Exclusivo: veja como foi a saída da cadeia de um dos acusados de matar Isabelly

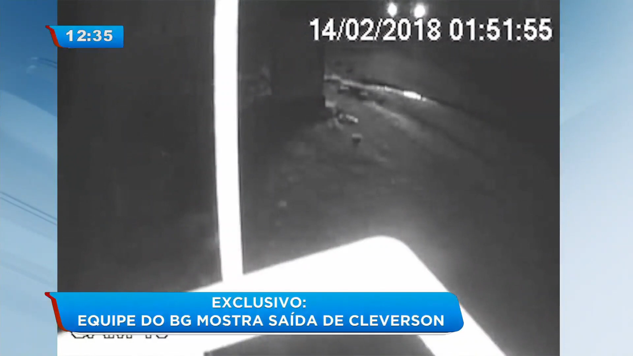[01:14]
As imagens não são claras para explicar o que aconteceu, mas mostram disparos sendo feitos de um dos carros.